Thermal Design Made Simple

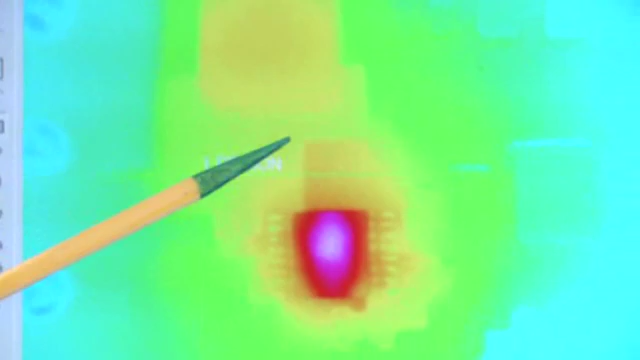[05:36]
And then in this region here, we're measuring the max temperature. And you can see that it is around 57, 58 degrees C.